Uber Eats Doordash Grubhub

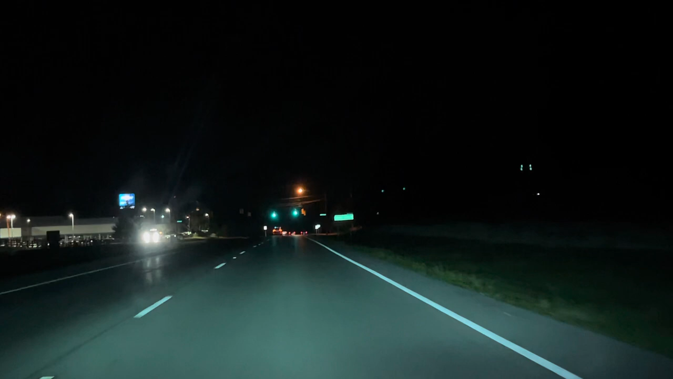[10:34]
It's a lot better, right? Yeah bright headlights uh plus uh late night, you know It doesn't uh it helps uh your eyes a lot compared to yellowish uh old headlights All right fam so there was a change of plan there was uh uh double stack order added to queue uh
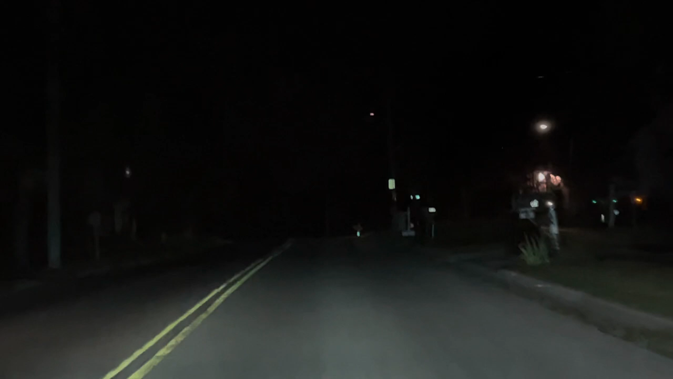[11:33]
This is a very scenic uh drive during the day fam across the Miami uh Miami river Miami river river in uh in Ohio not in uh Miami Florida
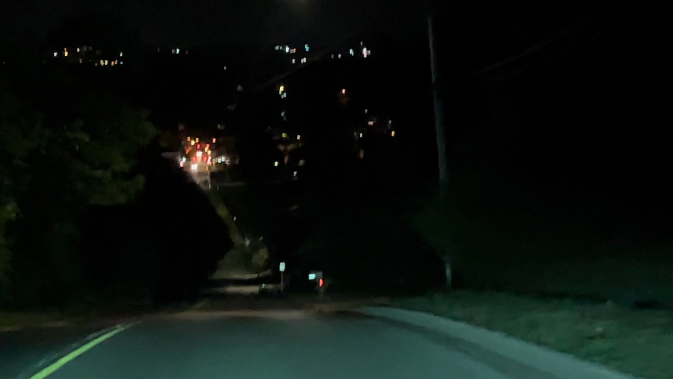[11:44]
It's a very steep uh downhill Across uh the bridge to uh across the Miami river All right enjoy the drive fam very beautiful uh downhill drive
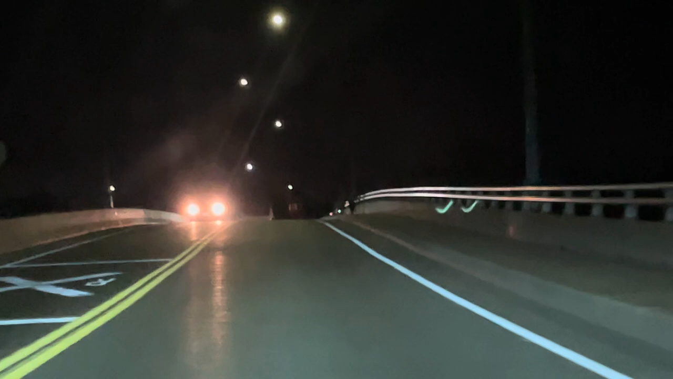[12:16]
We're heading towards uh downtown Miami That's where uh that's the town that I live in Miami